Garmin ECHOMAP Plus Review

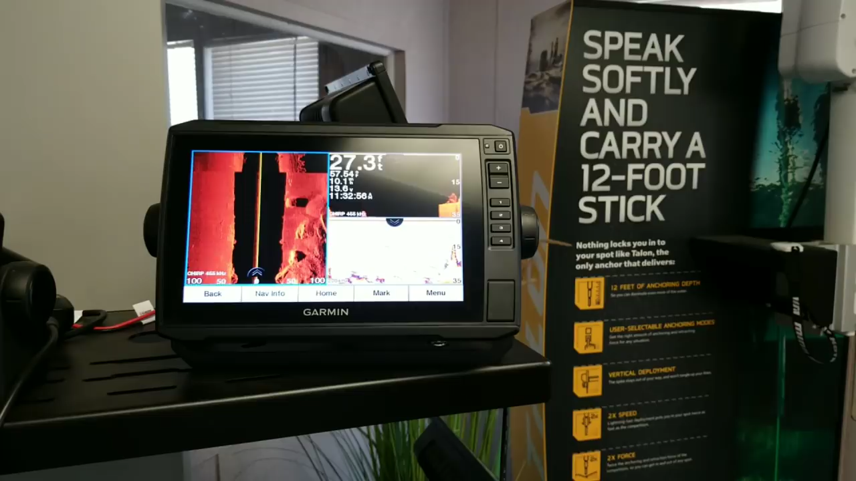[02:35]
Okay? Now, going back from there, we're going to come to our home screen again, and I can run combos.
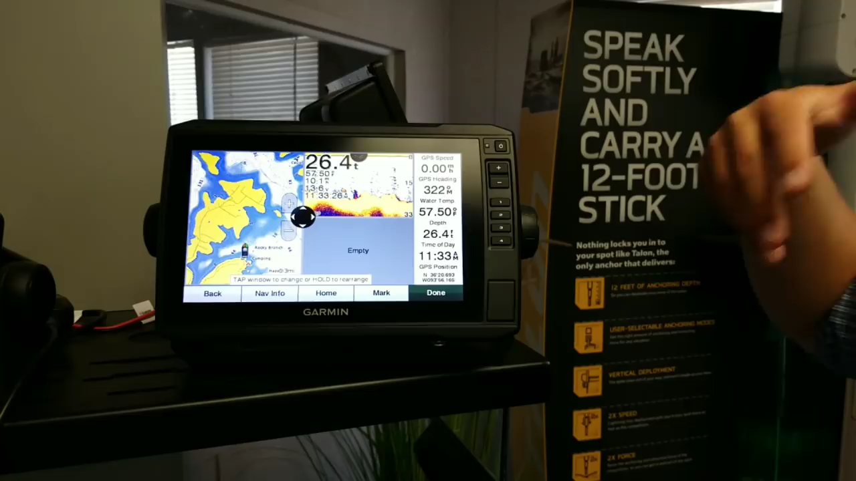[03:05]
whereas my clear view won't really do that so much.
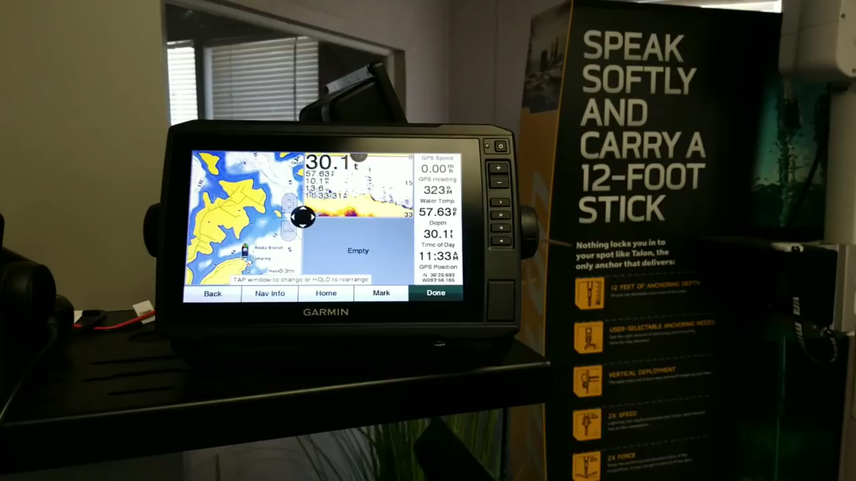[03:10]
So this is better for bait schools. Sonar again. I'm going to supplement this with the side view.
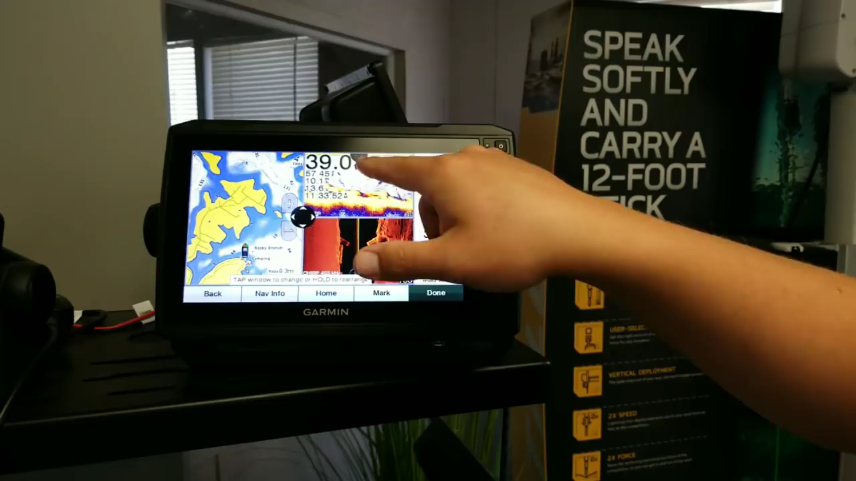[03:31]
I can read this very clearly. And now I can arrange the screen to whatever size I want.
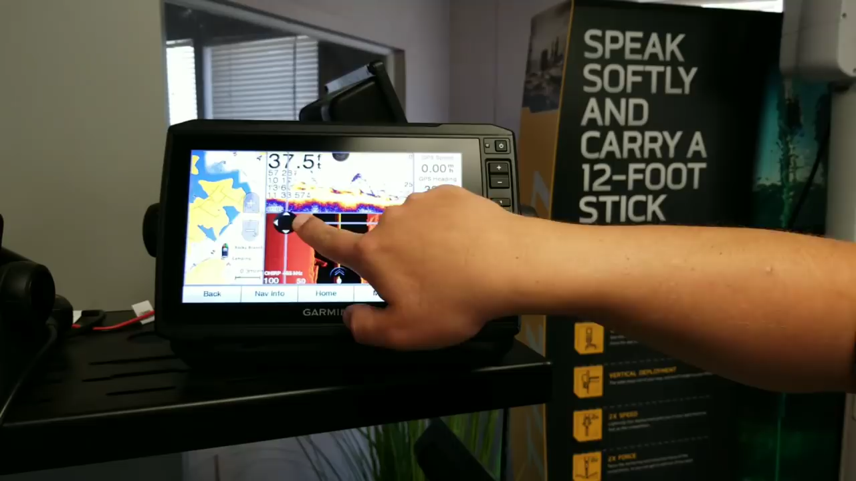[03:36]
So that's easy to do. Once I'm happy with where it's at, I'm going to press done, and we're going to carry on from there.
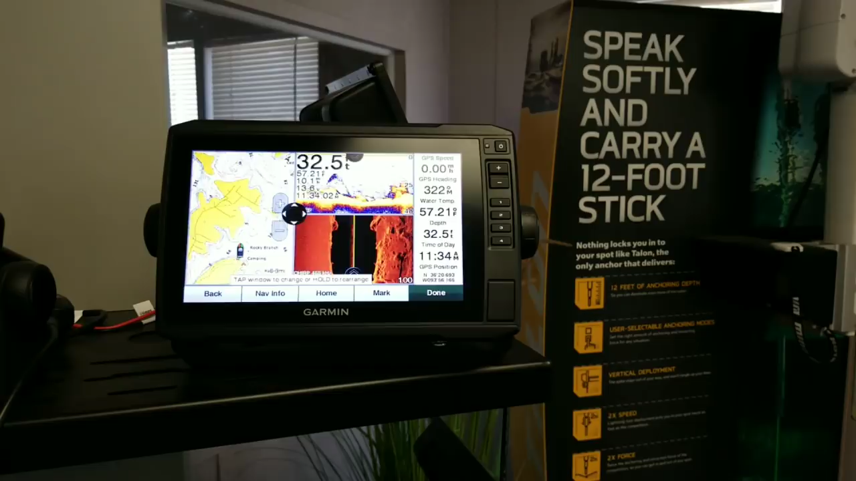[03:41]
On screen: depth 32.5 ft
And then I can name my combo. So this is fine for me.
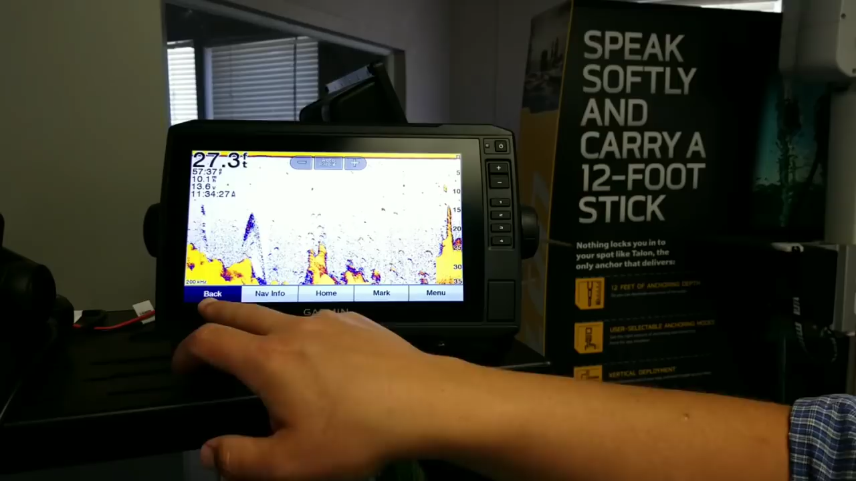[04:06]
On screen: depth 27.3 ft
So if I touch this one right here, I can go just to this unit.
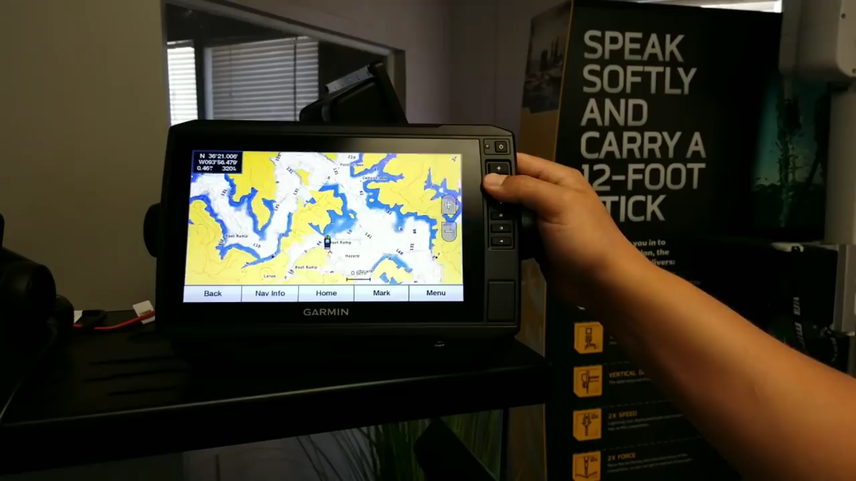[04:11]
And if I want to go back to my combo screen, I'll press the back again.
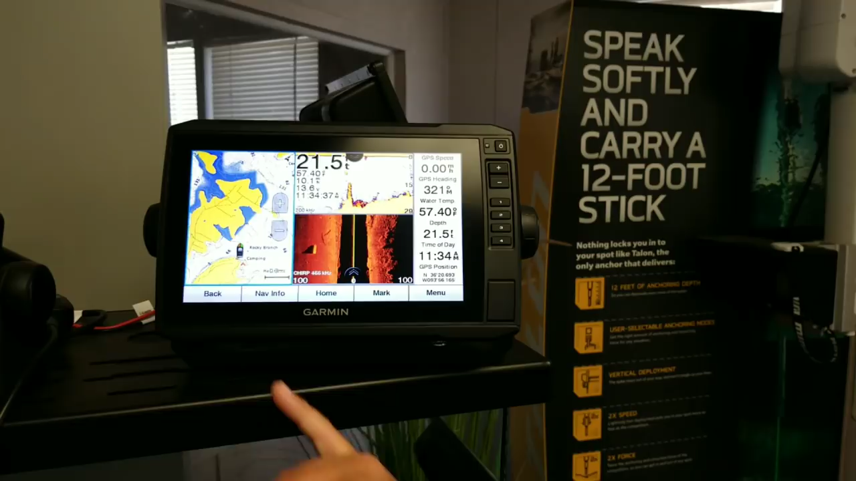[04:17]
I've got nav info right here. I can mark everything right here. And you've got menu items for each one.
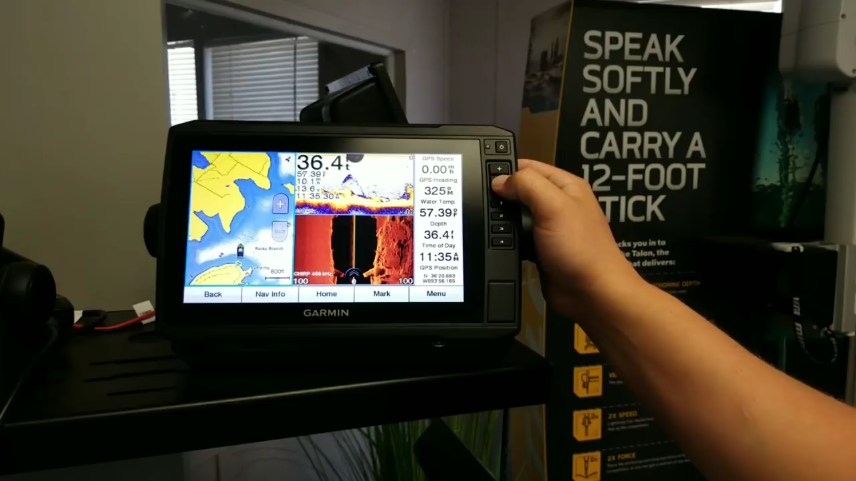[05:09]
If I want to switch screens,
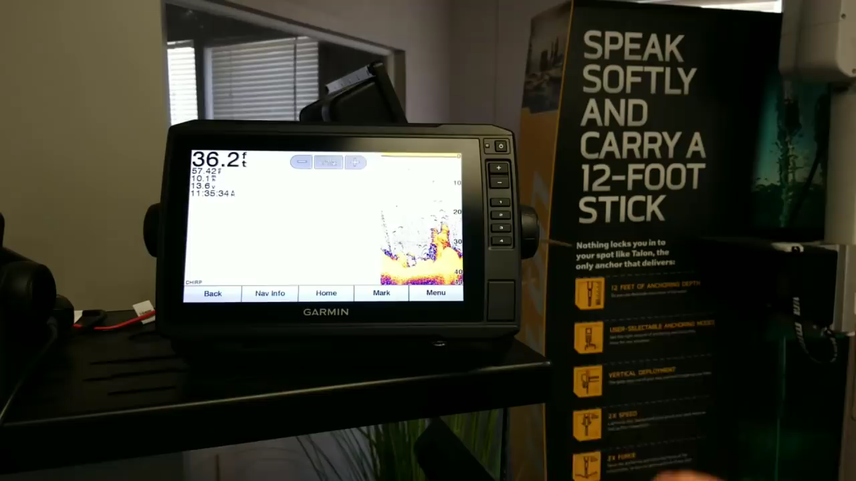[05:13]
On screen: depth 36.2 ft
I can do that right here and go to a different one of just my traditional sonar. And just keep on going.
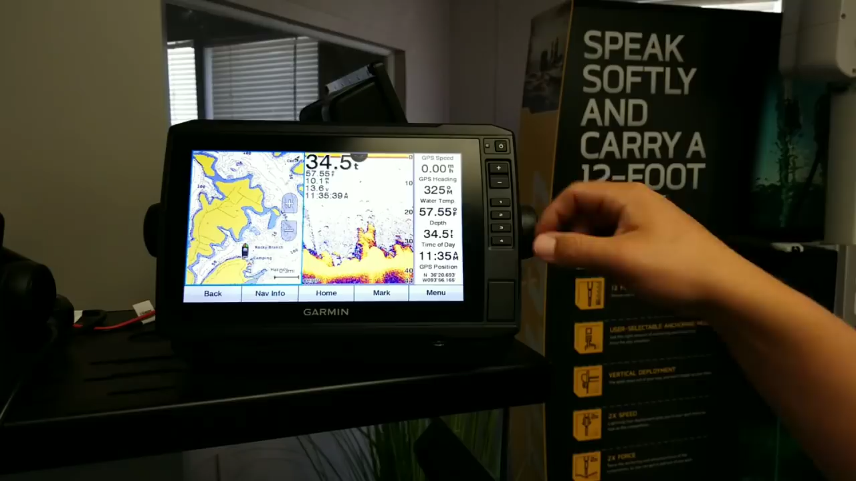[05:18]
I can make it whatever I need to be with the short keys and zoom in and out.